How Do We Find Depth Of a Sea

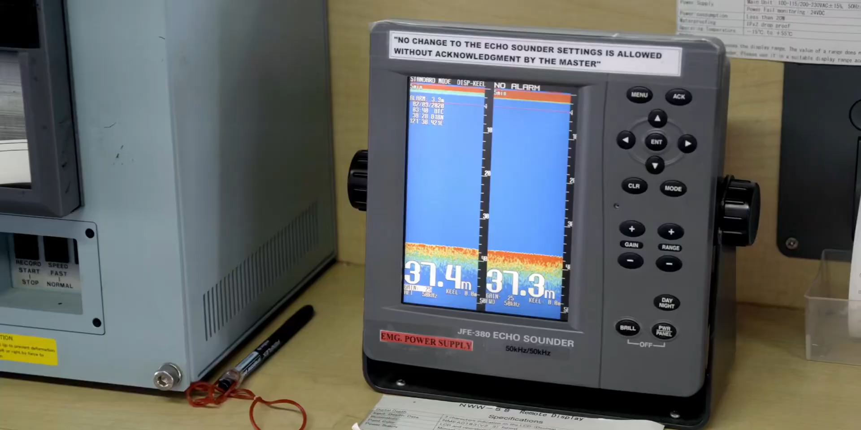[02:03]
So, this equipment is called as Ecosounder.
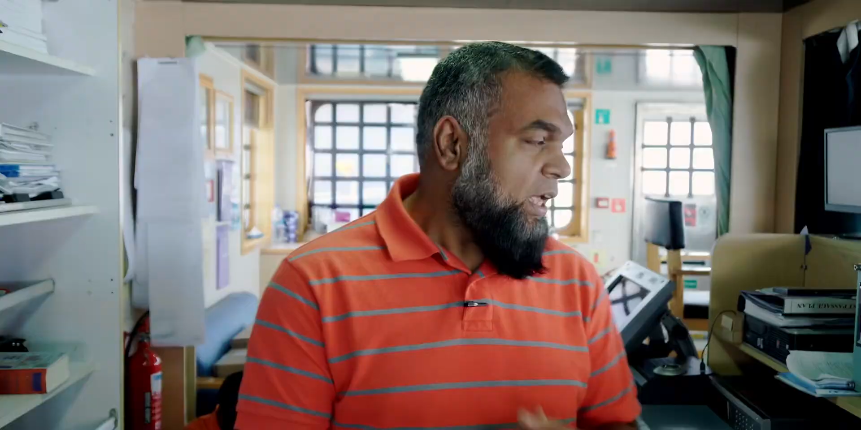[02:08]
At this moment, we have continuously depth on the bottom.
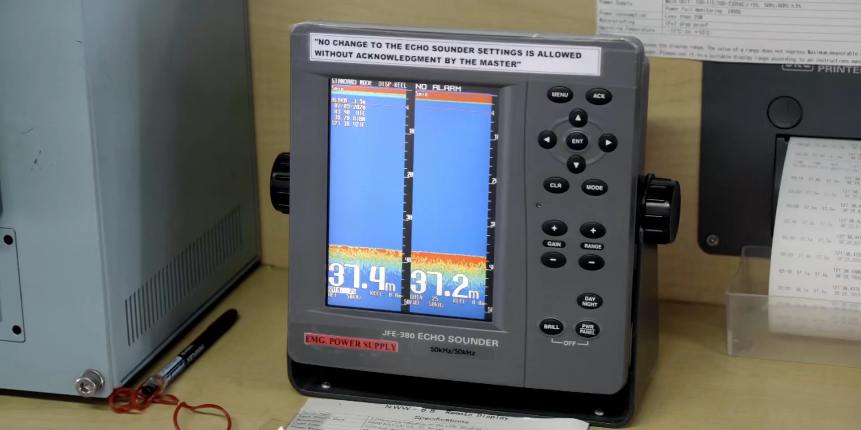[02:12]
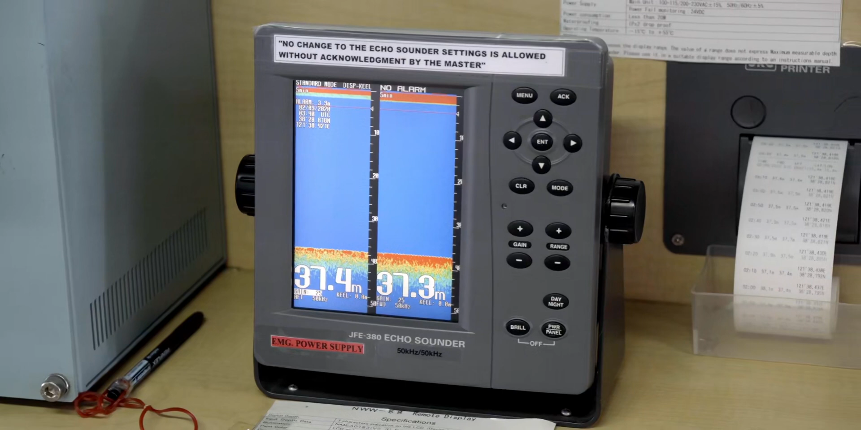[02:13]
If you look at it, the figure is about 37 meters. The depth is about 50 meters, which is about 50 meters. So, why is there a difference?